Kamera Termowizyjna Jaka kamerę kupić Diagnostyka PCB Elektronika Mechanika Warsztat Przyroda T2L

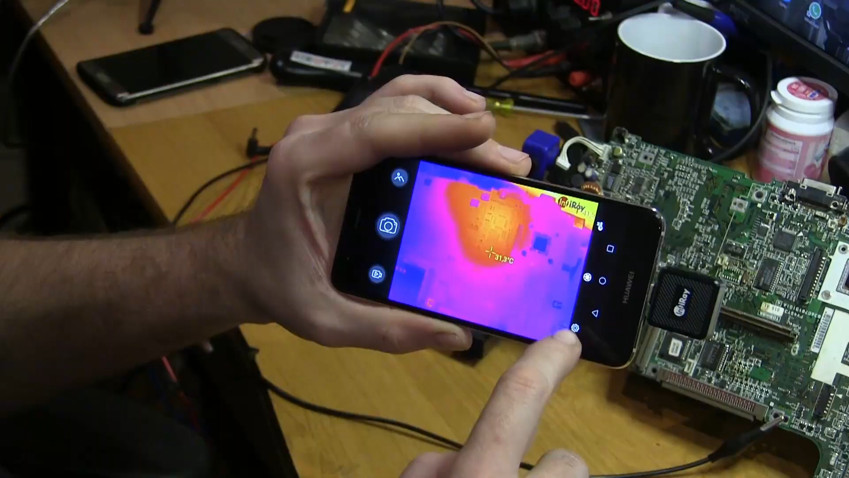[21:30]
Jeszcze może tam dwa słowa na temat funkcji. Możemy oczywiście zmienić Celsjuszy na Farenheity. Tutaj mamy jakieś dostrajanie. Możemy wyłączyć też dodatkowo zewnętrzną kamerę, żeby mniej więcej było widać, jaki element oglądamy.
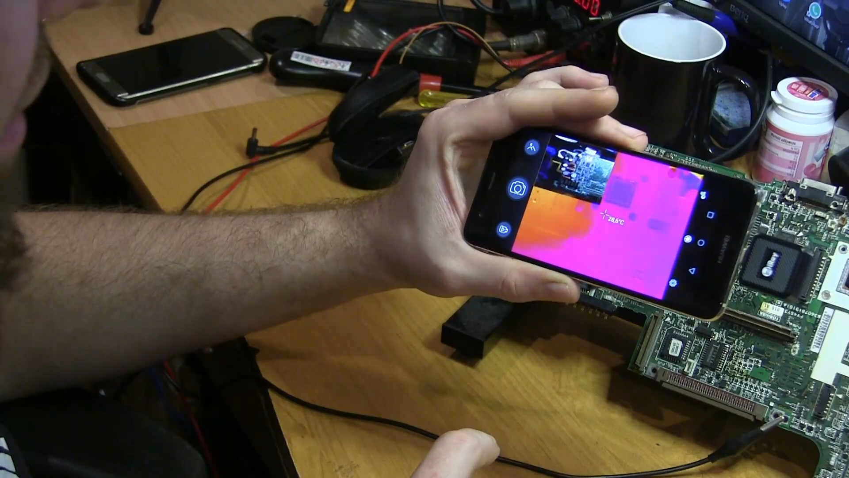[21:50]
Aczkolwiek ta kamerka jest z prawej, a ta kamerka w telefonie jest z lewej, co znacząco utrudnia nam zdiagnozowanie tego, co tak naprawdę oglądamy.
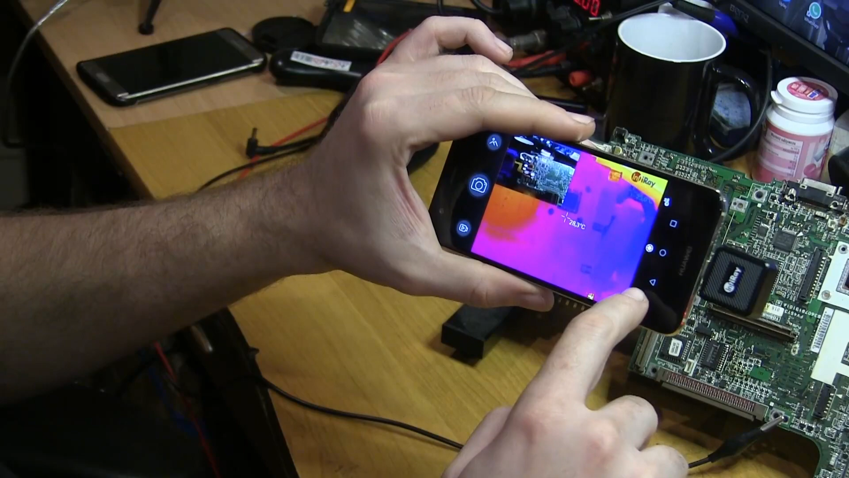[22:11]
Byśmy musieli tą kamerkę przesunąć bliżej tamtej. Możemy też włączyć kamerę przed nią. Oczywiście mamy też różne tryby pomiaru temperatur.
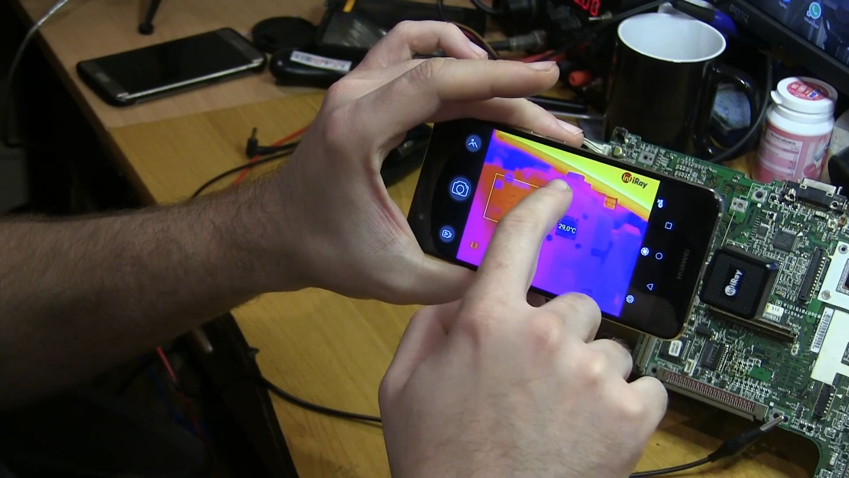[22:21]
Na przykład możemy sobie zrobić ramkę i badać temperaturę w tym obszarze.
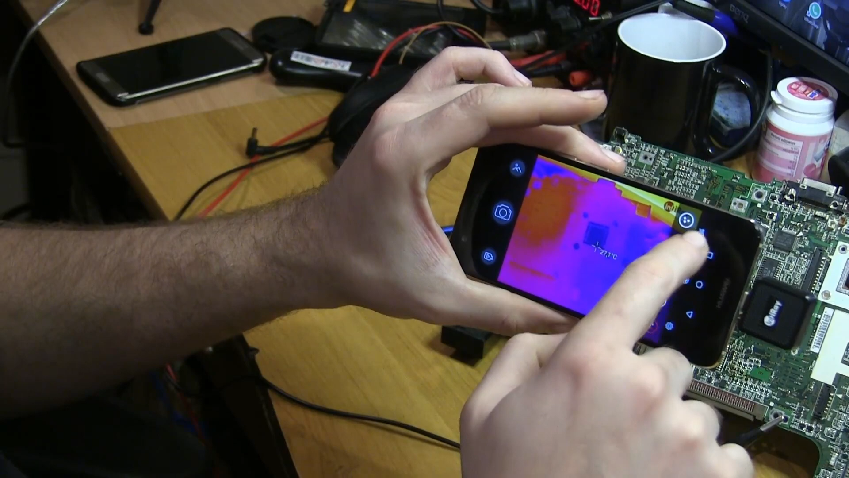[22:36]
Tutaj mamy tylko jedną, a tu możemy też jakby pododawać swoje punkty, czyli na przykład chcemy mierzyć tu, tu i tu.
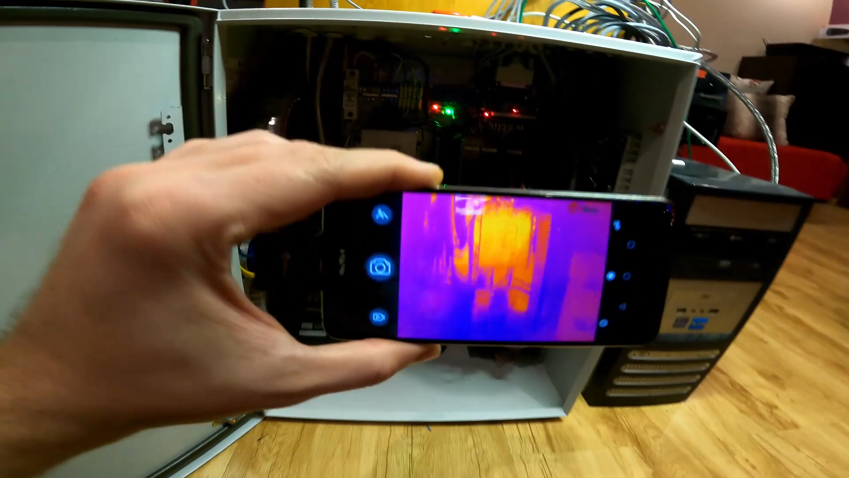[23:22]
ten kabel w zestawie jest bardzo króciutki i gdy ja podłączę kamerę z tyłu do komputera, to w ogóle nie mam możliwości jej ustawić na jakiś konkretny dany obiekt.
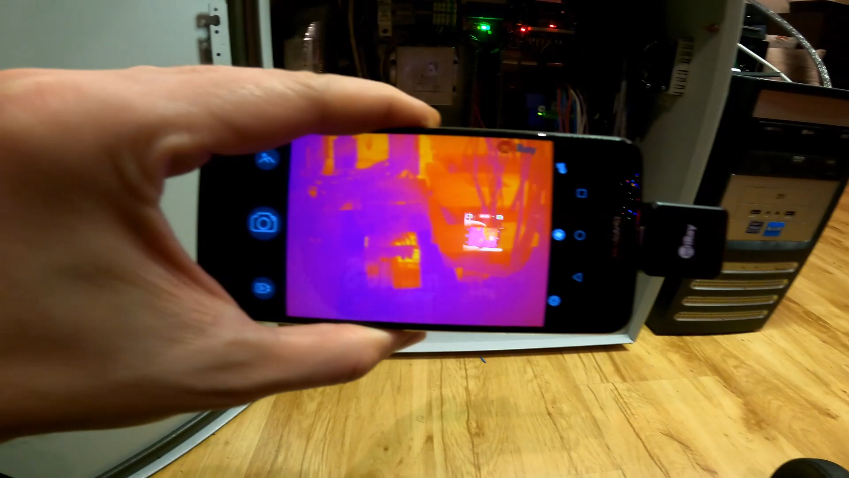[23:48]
bo na nim kamera przynajmniej wyświetlała błąd, że nieznane urządzenie i nawet raz zaskoczyła, raz zadziałała.
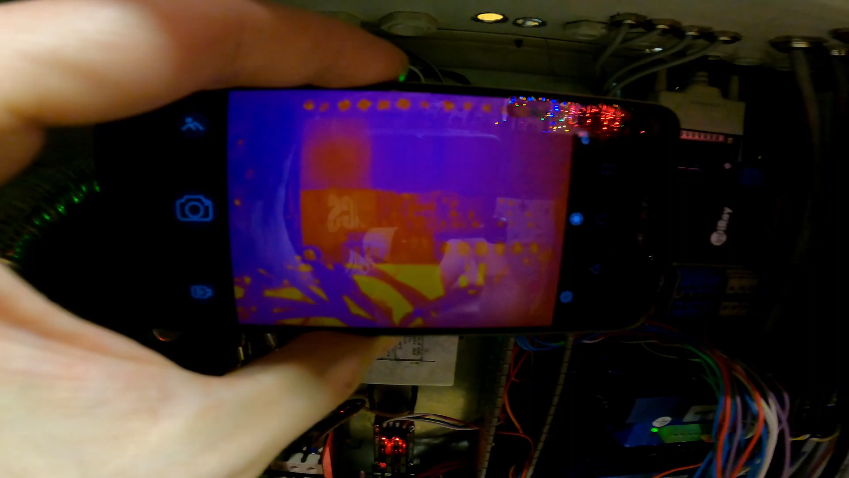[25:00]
więc trzeba albo pamiętać o tym, żeby zamykać ją w trybie czarno-białym,
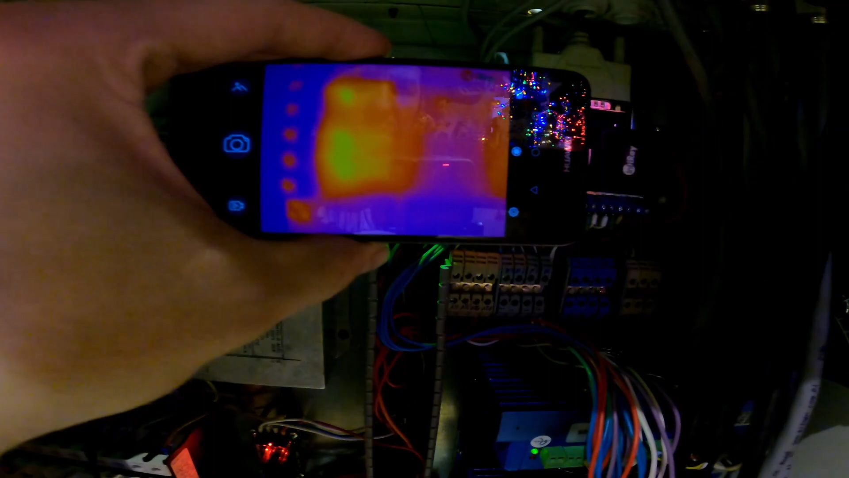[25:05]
albo po prostu szybko zrobić reinstalację.
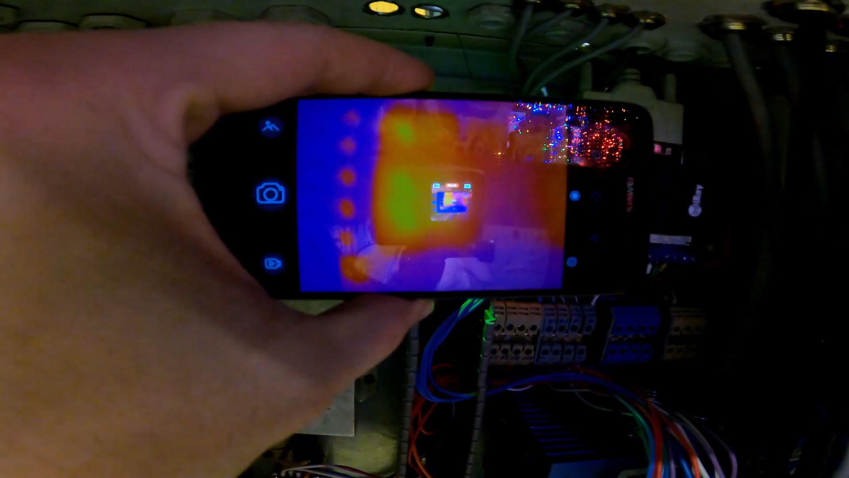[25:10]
Tak czy inaczej do celów do jakich ta kamera została zakupiona nadaje się moim zdaniem świetnie.
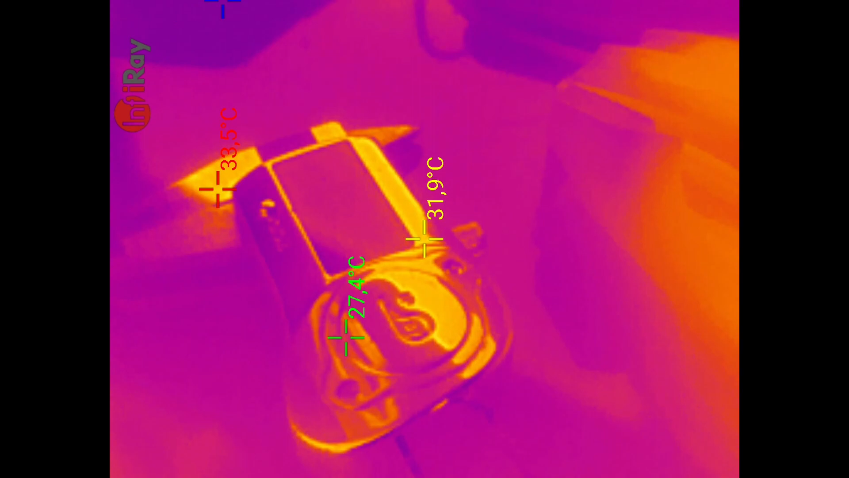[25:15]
Powiecie, że no teraz są na przykład takie telefony od Kata,
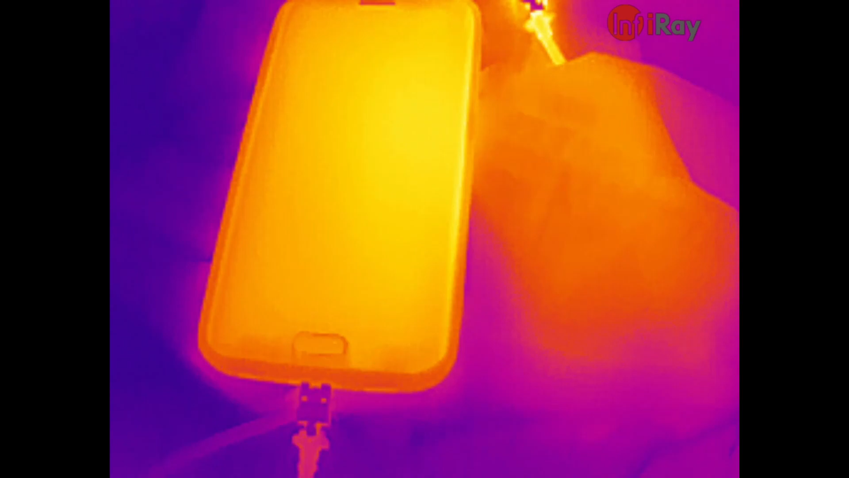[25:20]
zresztą link też zostawiam w opisie.
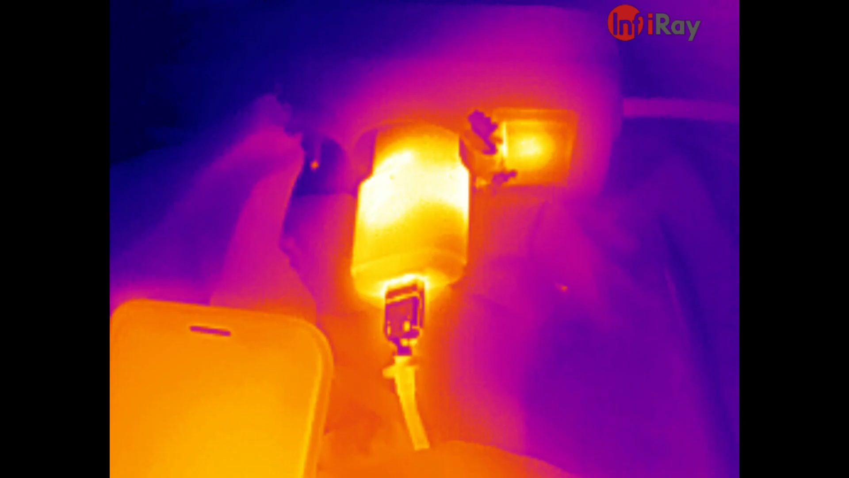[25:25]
Rakowiecki używał takiego telefonu do naprawy.
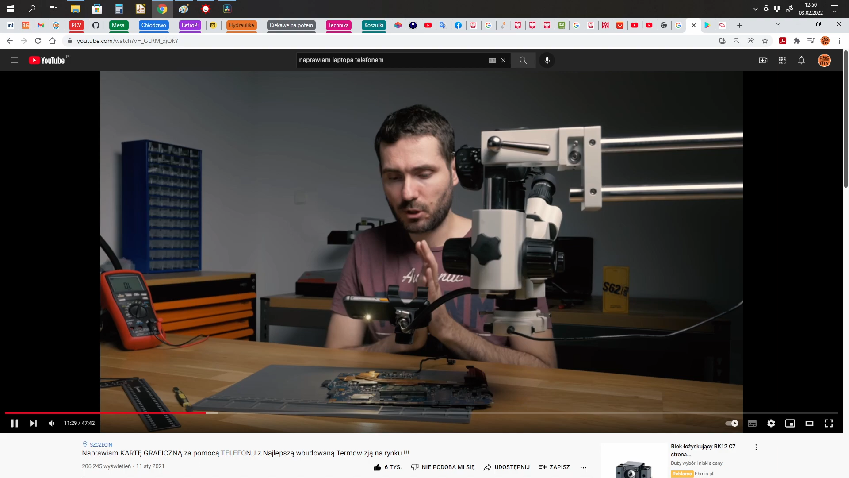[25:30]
No i faktycznie patrzałem na internecie nie jest szczególnie dużo droższy od takiej kamery, ale jeżeli macie na przykład telefon z USB-C, no to w tym momencie na pewno kamera będzie tańszym rozwiązaniem.
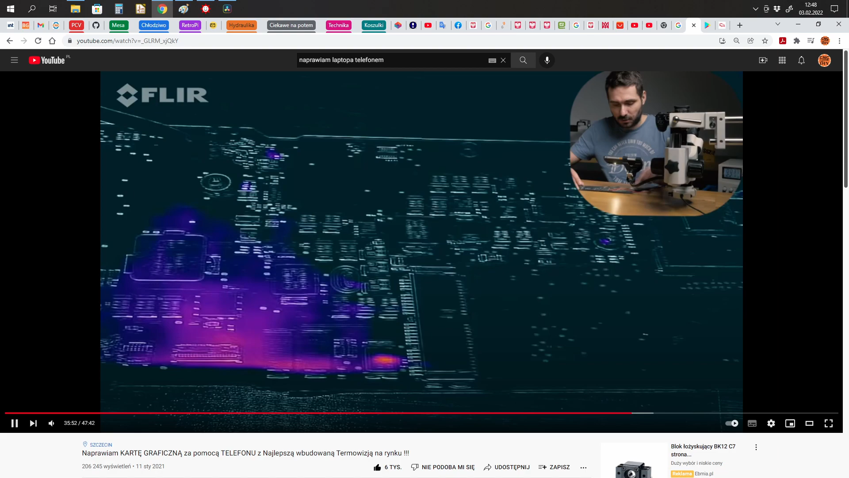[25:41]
Na moment, kiedy ja kupowałem na Banggood.com to było najtańsze miejsce, gdzie była ta kamera dostępna.
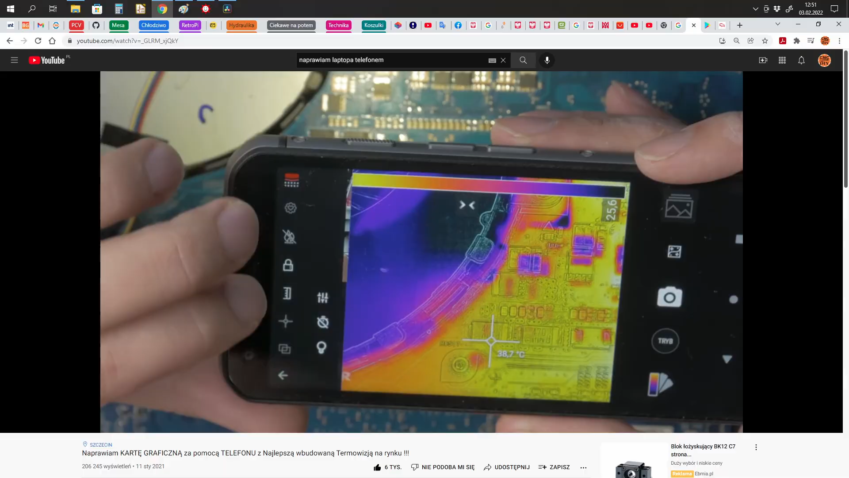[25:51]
To było 1300 zł z wysyłką. Nawet na AliExpress czy w sklepie tego InfraRay ta kamera była dużo droższa. Na Allegro ta kamera w ogóle nie występowała, no tak więc zostało mi kupić ją prosto z Chin. No i niewątpliwą przewagą jest manualny fokus, bo na filmie kolegi Rakowieckiego widzieliście, że były takie momenty, gdy próbował zbliżyć,
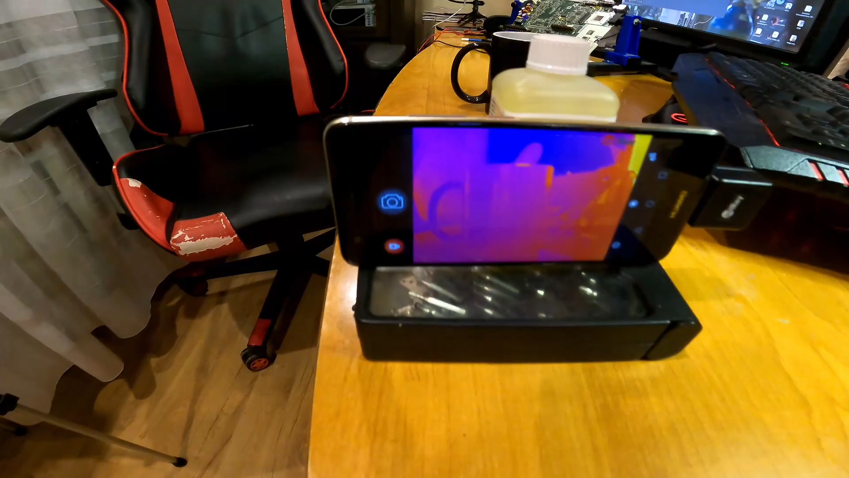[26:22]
zobaczyć coś dokładniej, no to niestety już jego kamera nie ostrzyła,
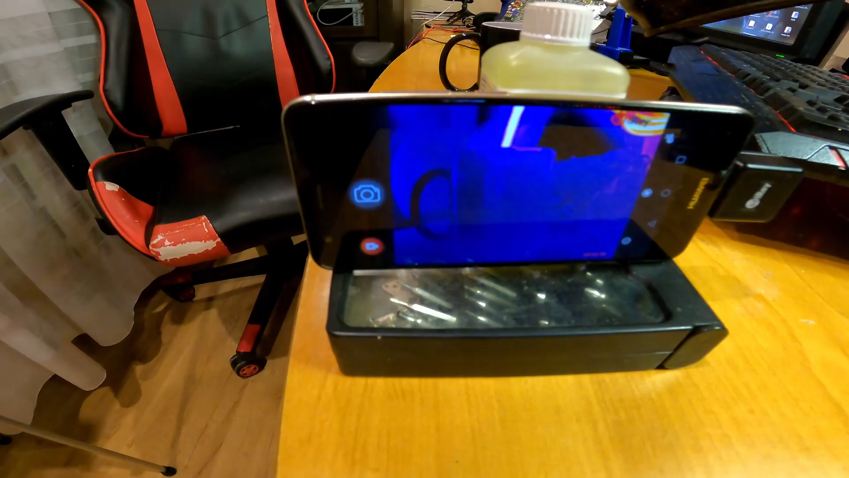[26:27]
a nasza nawet z bardzo bliska potrafi, że tak powiem, nawet możemy zobaczyć,
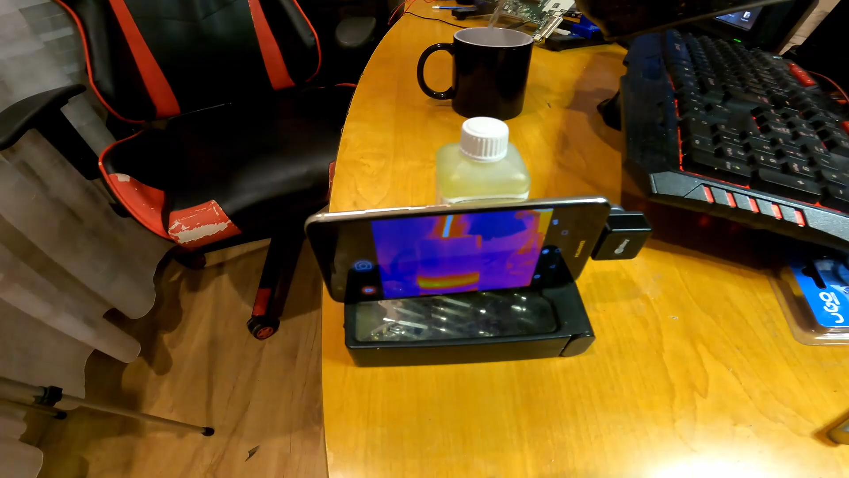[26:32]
od którego końca nasz rezystor SMD się grzeje, czy od prawej, czy od lewej strony, jeżeli dobrze zbliżymy i ustawimy sobie fokusa.